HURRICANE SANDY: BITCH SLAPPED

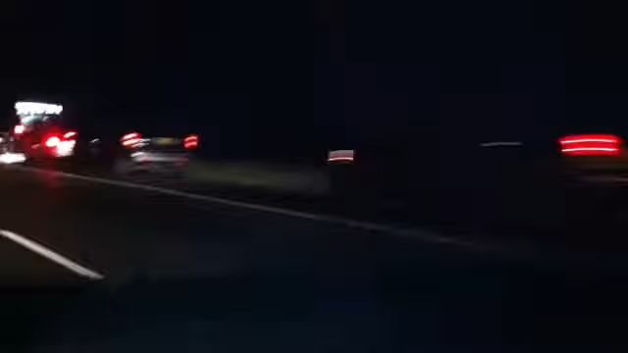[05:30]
Crazy line. I didn't even record all of it. Just crazy line going into Hess Gas Station. Wow. Dude, that line was at least a mile long.